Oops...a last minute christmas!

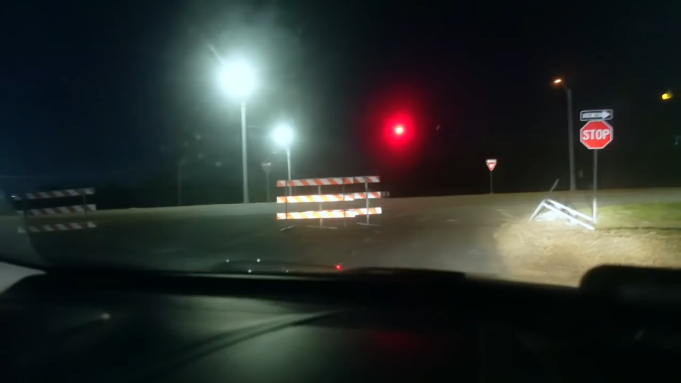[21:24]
They have like this thing to not cross and Enrique still crossed. Like, I don't doubt we're gonna get a ticket. Look, there's because a car coming. IDGAF. Oh no, I think they were gonna go to the Christmas lights too. And then they're like, ugh. Yeah. So that was our plan for the night, even though we didn't really plan it.
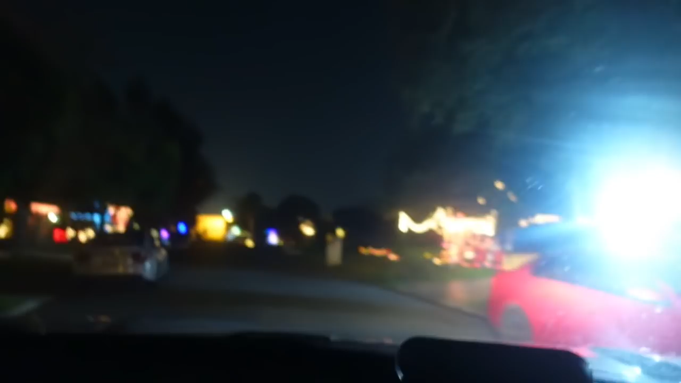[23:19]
We're just going to neighborhoods. Hopefully we don't get shot. This Christmas don't be.
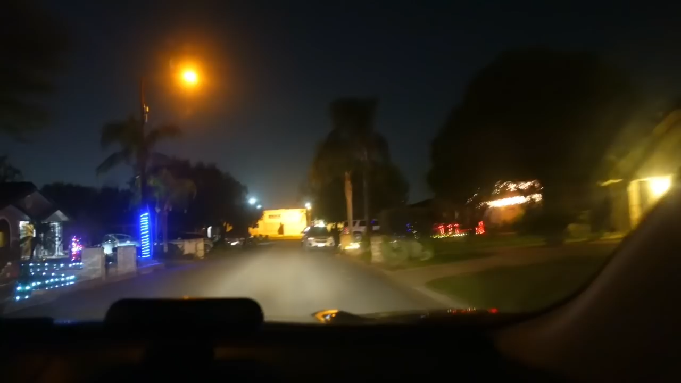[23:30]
Look at this house. They have like restroom flooring outside. Slippery floors. Damn, they really go in on their cleaning. Damn, it's so shiny.